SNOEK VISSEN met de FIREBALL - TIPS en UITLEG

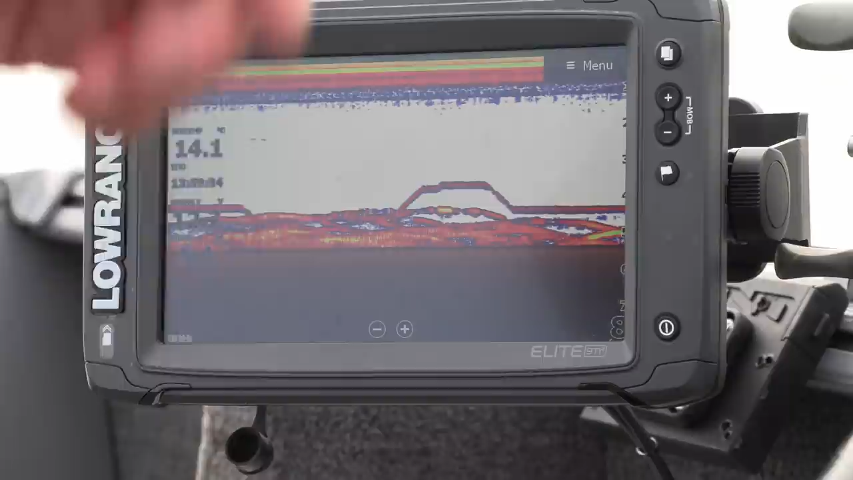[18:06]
Dus ik gebruik altijd, kijk, komt die groene aan, Tom. Kijk.
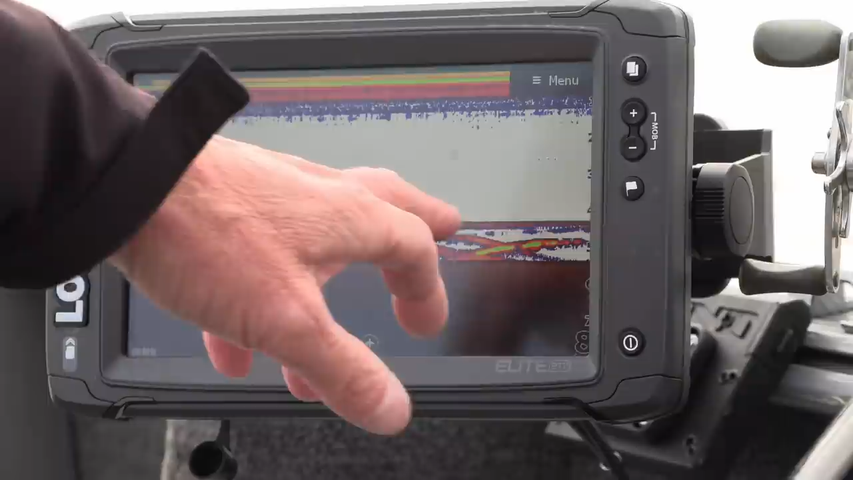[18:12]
Dat is een goede vis. Hij gaat liggen. Die andere blijft hangen.
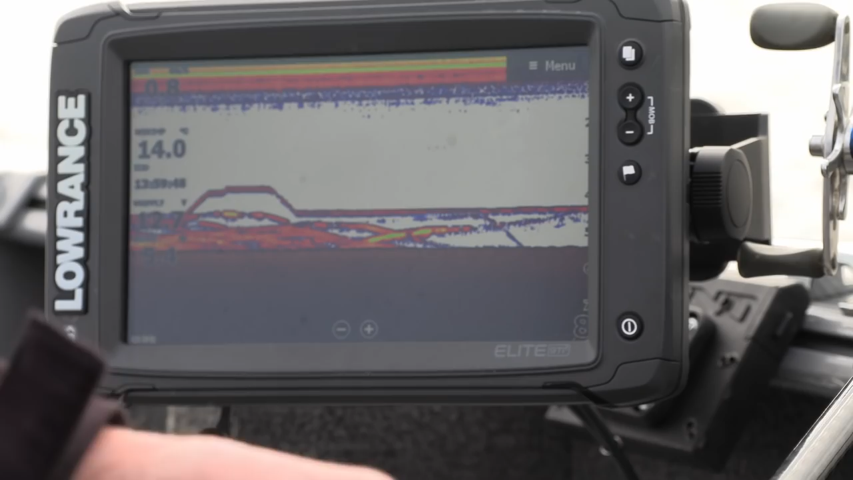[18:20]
Oh, zo mooi zijn als je even vlug buiten. Je moet wel een 30 gram fireball hebben minimaal, want 25 is te licht en dan houdt hem niet in uw scherm. Dus daar is eigenlijk in het kort hoe wij altijd vissen.
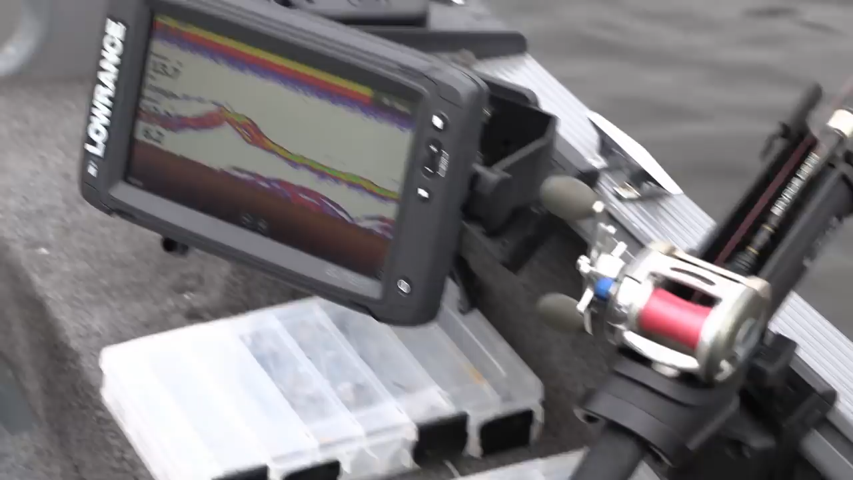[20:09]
We zien hem hier komen, hè, Tom. Hier vat je hem. En hij laat hem los. Maar hij hangt er nog steeds bij. Ik val gewoon door. Ik ga nog niet slaan, want hij... Kijk.